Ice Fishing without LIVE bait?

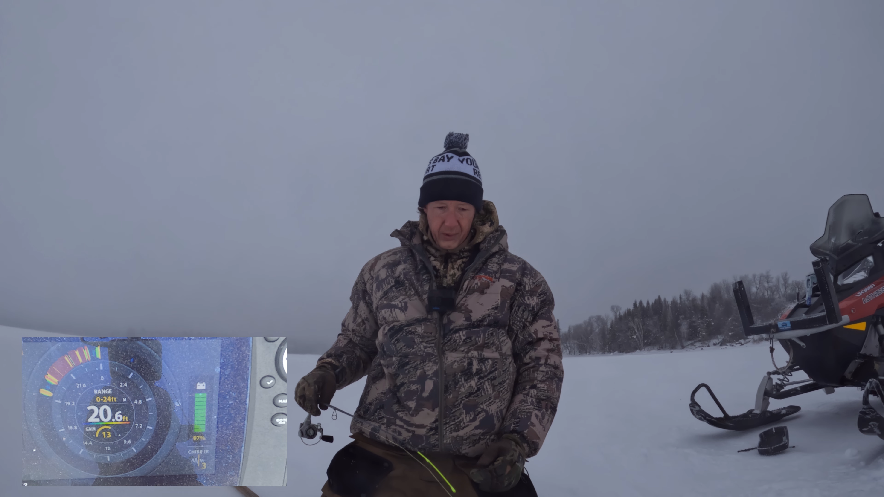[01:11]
On screen: depth 20.6 ft
pretty warm there's a fish or maybe not maybe that was a screen just being goofy every so often i get that blip off the bottom like that so i try to actually uh if anybody that happens to watch this knows anything about helix i've had homing board helixes for five years now but this one this particular seven this is a gen two and it does not want to
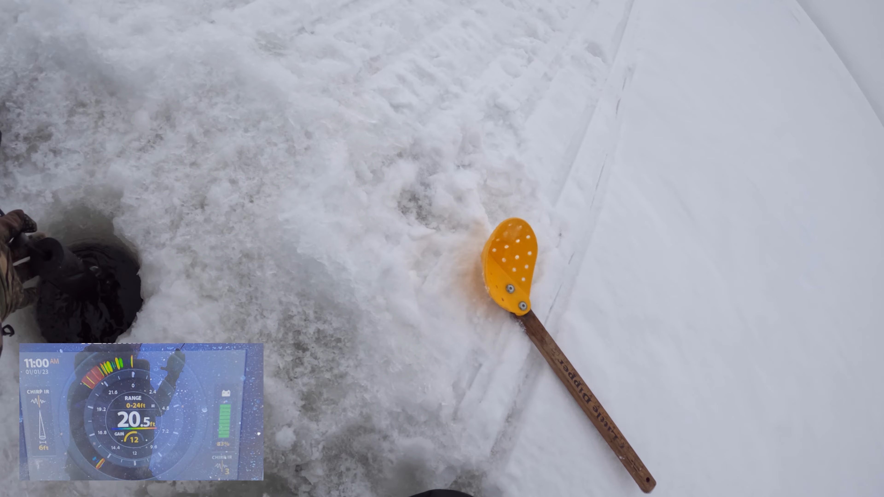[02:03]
oh that's some head shakes that won't come out of nowhere not sure what this is